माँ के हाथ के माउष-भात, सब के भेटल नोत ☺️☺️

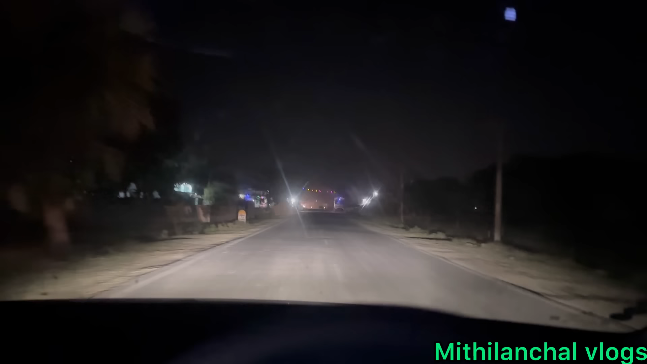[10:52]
देखियो रोड पूरा सन्नाटा छै राति में और निकल गेलिए, इच्छा भऽ गेलै, मंजिल नहि बुझल अइ कतय तक जाइके छै, कखन वापस आबैके छै, लेकिन निकल गेलिए। तऽ चलू फेर भेटायब अगिला व्लॉग में। जय मिथिला, जय मैथिली।